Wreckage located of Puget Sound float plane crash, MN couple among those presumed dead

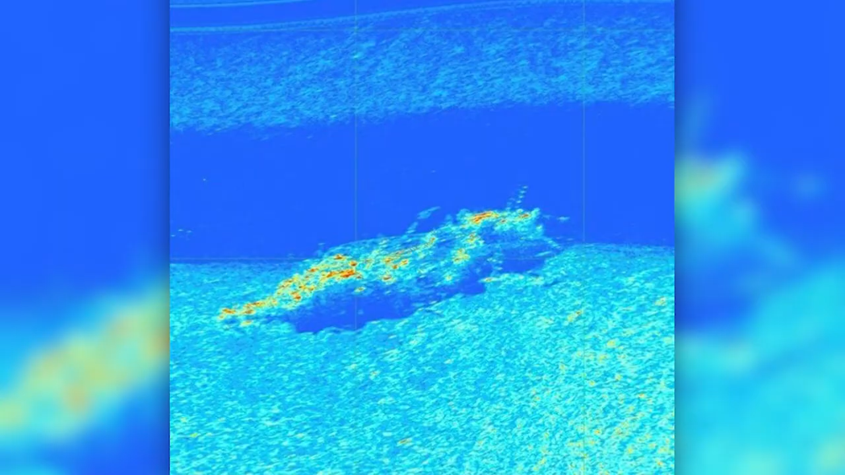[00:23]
Officials say that sonar located a large section similar to the size of the plane,
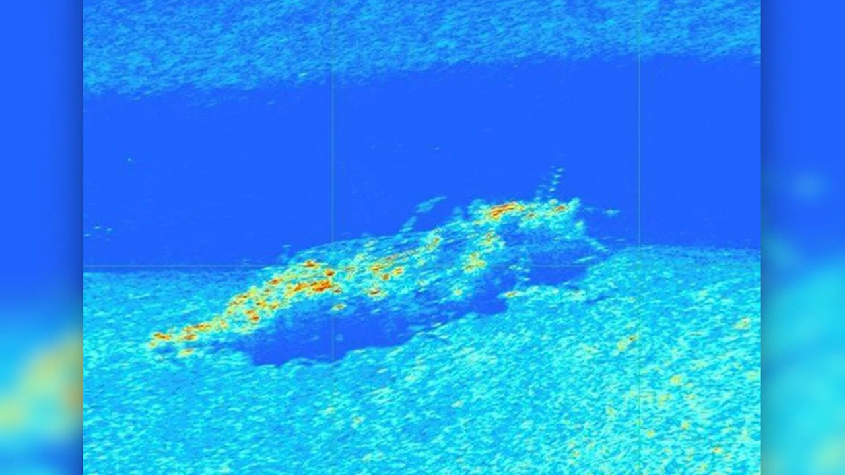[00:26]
which is about 190 feet below the surface of Puget Sound.